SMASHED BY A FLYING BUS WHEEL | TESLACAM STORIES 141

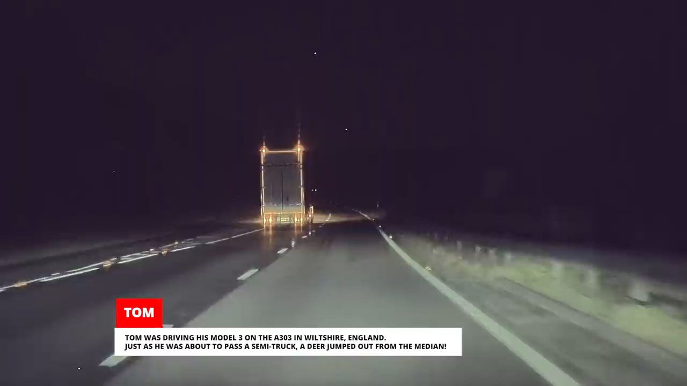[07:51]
Just as he was about to pass a semi-truck, a deer jumped out from the median.
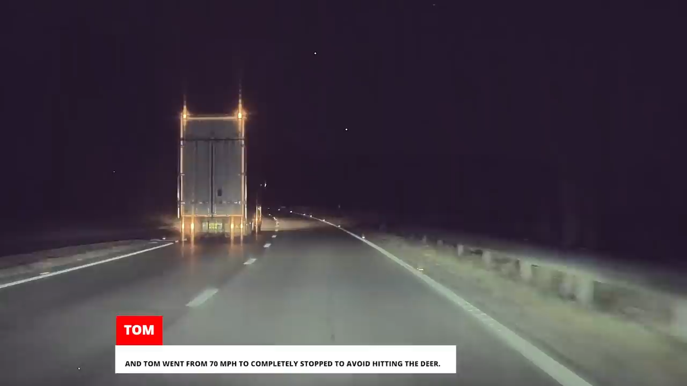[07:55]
The truck driver on his left slammed on the brakes and swerved, and Tom went from 70 miles per hour to completely stopped to avoid hitting the deer.
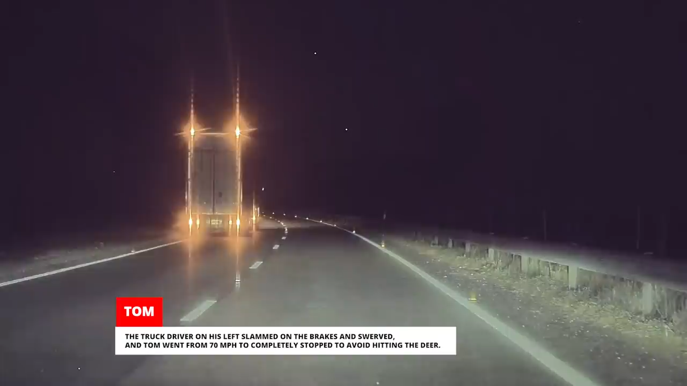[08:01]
I've got to say, it looks like the deer had some great traction control.
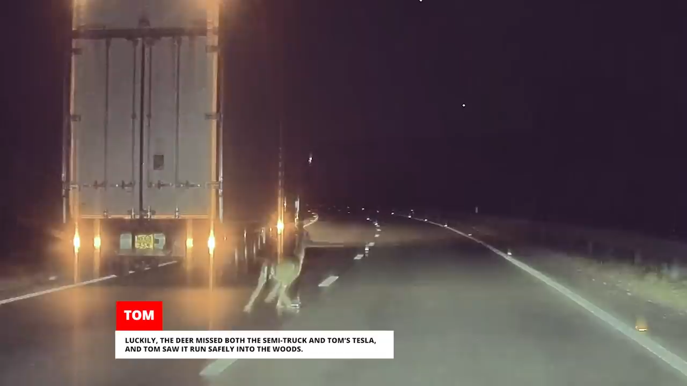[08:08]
Luckily, the deer missed both the semi-truck and Tom's Tesla, and Tom saw it run safely into the woods. Chris had parked his Model 3 outside of a supermarket in New York City when he got a push notification that the alarm in his Tesla had been triggered.